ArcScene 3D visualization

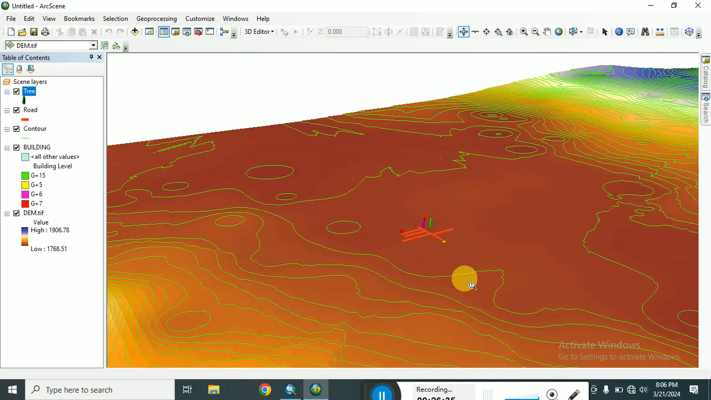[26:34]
ማለት ነው። ሶ በዚህ መንገድ እንግዲህ 3D visualization የተለያዩ ፊቸሮች
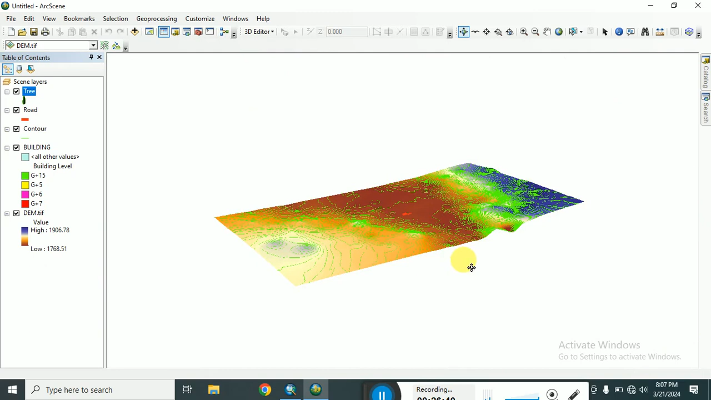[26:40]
ቢኖሩ እዚህ ጋር ያመጣ እነሱን display ማድረግ እንችላለን ማለት ነው። ADM color more decor እንዲሆን የምንፈልግ ከሆነ እነዚህ እንደዚህ መጠቀም እንችላለን። ሶ ከለራቸውን adjust ማድረግ more suitable ይሆናል ግራፊክ ስታንዳርድ ያለው እንደዚህ መጠቀም እንችላለን ማለት ነው። ሶ በካርክጃይስ ለዲጂታይዝ ያደረግናቸውን ፊቸሮች ጀነሬት ያደረግናቸውን ዲም ኮንቱር መሰል ነገሮች ወደ 3D ቪዥዋላይዜሽን እንደዚህ
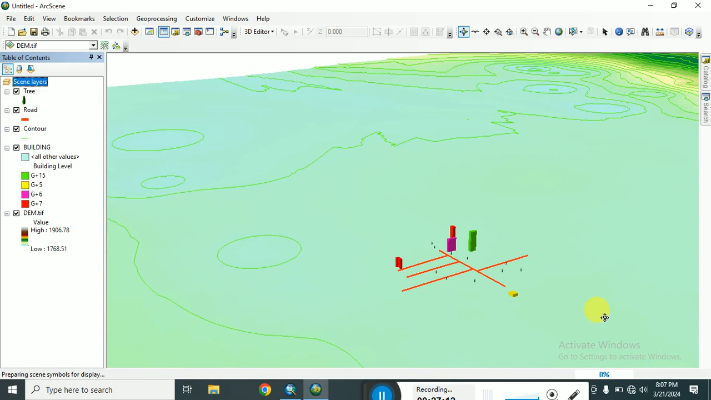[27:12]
አርክሲል ላይ በማምጣት መመልከት እንችላለን ማለት ነው። ሶ አሁን እነዚህን ከሳቀሳል እንደዚህ እናደርገው
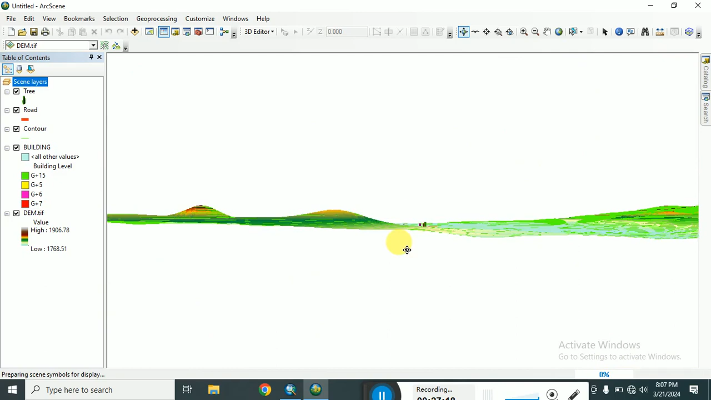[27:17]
3D ሲሆን just አኔ ባህር ዳር ድባንቂ መድኃኔዓለም አካባቢ የሚታየን ቶፕ ሆነ ያሳያችኋል። ይሄ ደግሞ አባይ ማዶ ተሻግረን ወደዚህ ተራራማ ቤዛዊትም ምናምን ጨምሮ ያሉ ቦታዎችን
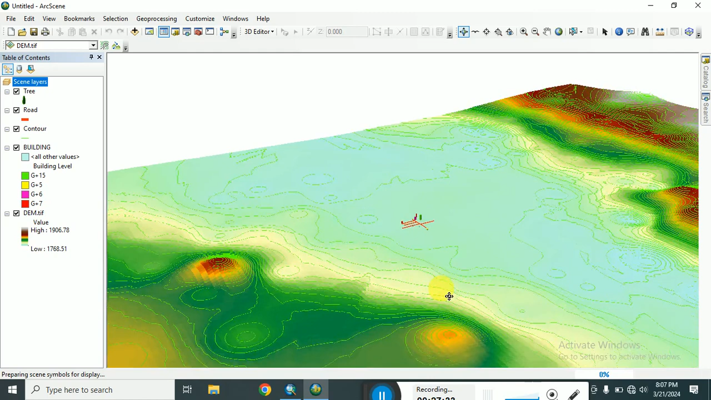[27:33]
የሚያሳየን ነው ማለት ነው። ሶ እንደዚህ ካንቀሳቀስን በኋላ ኖርማል ወደ ነበረበት እንዲመለስ ስሩ ኖርዝን እንዲይዝ ፉል ኤክስተንድ
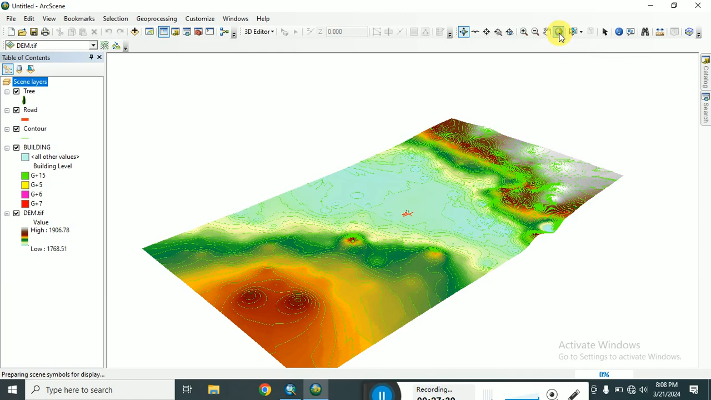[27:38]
ስንለው ወደ አለበት ይመለሳል ማለት
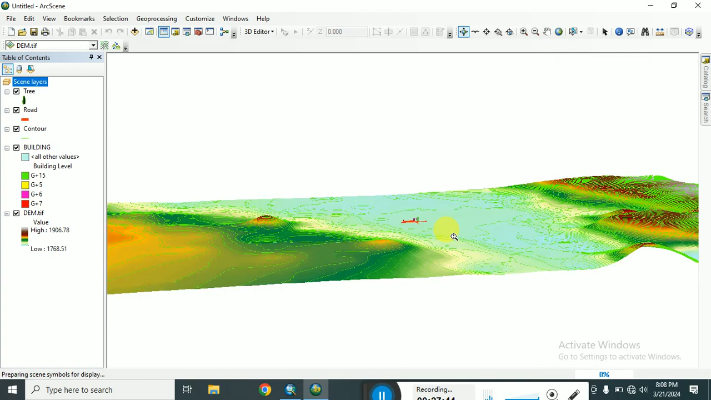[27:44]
ነው። ሶ እንደዚህ ያደረግን ቪዥዋላይዝ ማድረግ እንችላለን ማለት ነው። ሶ ፋይናሊ ስንጨርስ ይሄን ኤክስፖርት ለማድረግ ፋይል ኤክስፖርት ሲን ዘን በ2D ነው በ3D ነው። ሶ በ3D ኤክስፖርት ነው እናደርገው። ይሄን ኤክስፖርት ካደረግን በኋላ ሴቭ አድርገን የራሱን የቻለ ፕሌየር አለው። አሁን ይሄን ኤክስፖርት ብንል ሶ ይሄ VRML የሚል ፕሌየር ሶ ያም ፕሌየር ጀስት ኢንስቶል ማድረግ ይጠበቅብናል ማለት ነው።
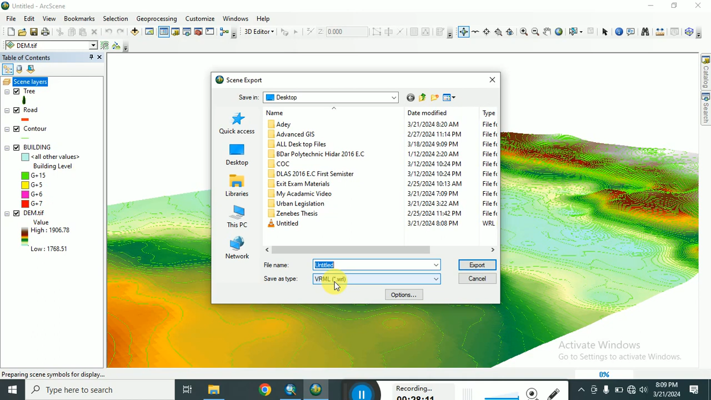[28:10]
ይሄን ቪዲዮ ለማየት በሱ ኤክስፖርት ማድረግ እንችላለን። ይሄን እንዳለ ደግሞ በ2D ኤክስፖርት እናደርገው ካልን ኤክስፖርት ሲን 2D ብለን ጀስት እንደማንኛውም እንደምናዘጋጃቸው አይነት ማፖች ማለት ነው ኤክስፖርት አድርገን ዲስፕሌይ አድርገን መመልከት እንችላለን ማለት ነው። ለምሳሌ ሴቭ ብንለው ጀስት 2D ሆኖ
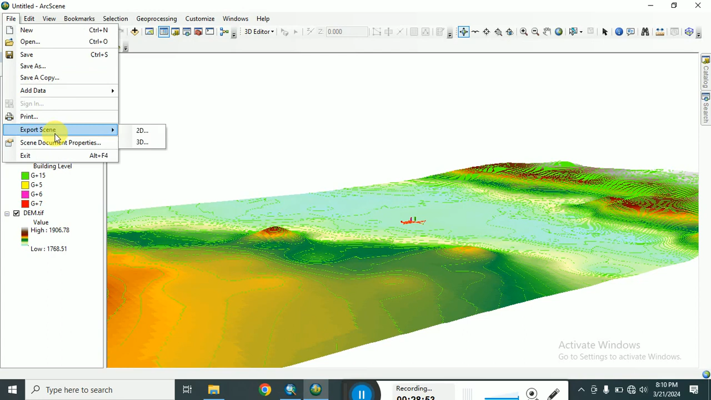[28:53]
ኤክስፖርት ሲን በ3D ብለን የዚህን 3D ፕሌየር ጀስት ኢንስቶል አድርገን 3D ቪዥዋላይዝ ማድረግ እንችላለን።